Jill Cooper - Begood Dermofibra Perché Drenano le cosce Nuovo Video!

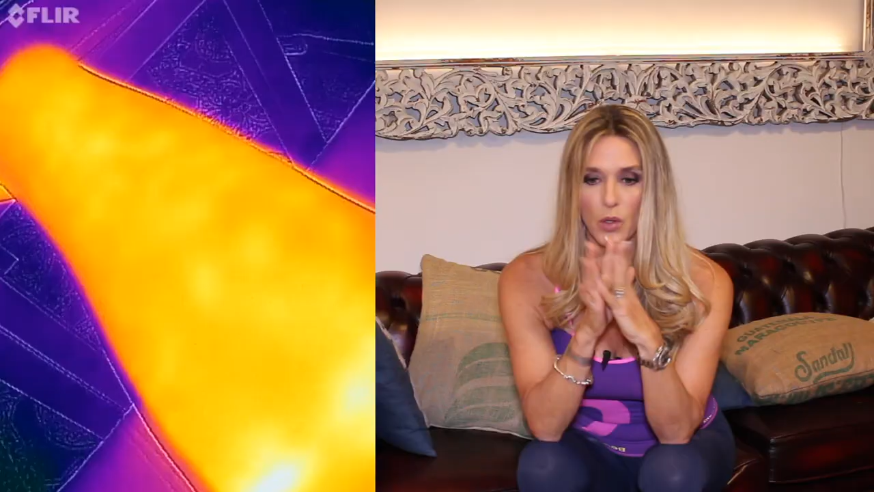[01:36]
Allora, questo è molto importante che non lavandosi mai via vuol dire che ogni volta che la metto addosso,
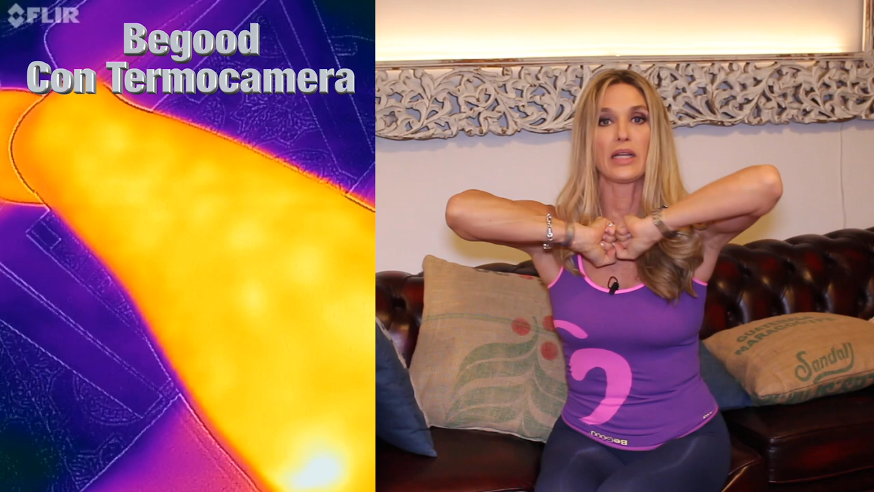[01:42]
lui si accende al suo potere di 100% per produrre questo raggio ad infrarossi. Un raggio ad infrarossi invisibile, l'occhio nudo, ma è la banda più benefica del sole che noi assorbiamo.